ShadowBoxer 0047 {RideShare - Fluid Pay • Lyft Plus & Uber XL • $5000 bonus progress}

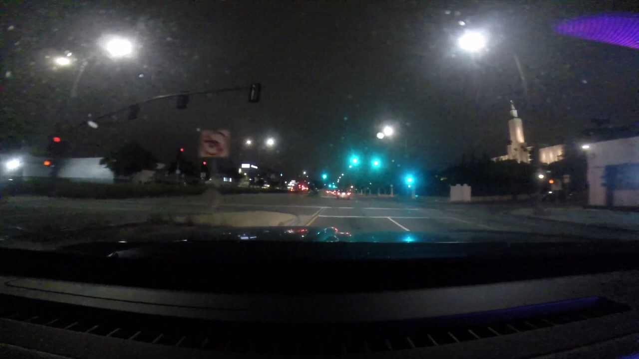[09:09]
okay I just got a hit let's see if he sticks there with me looks like it's on westwood boulevard maybe nearby said okay come around make it nope couldn't make that turn